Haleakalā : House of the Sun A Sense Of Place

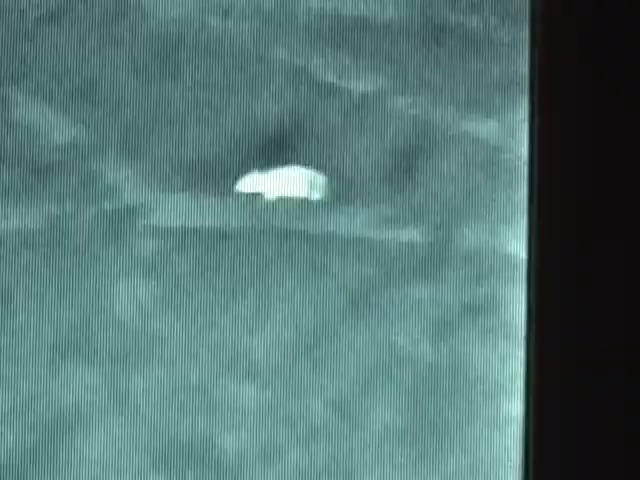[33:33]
Feral cats and night stalking rats will raid nests, eat eggs, and kill native birds.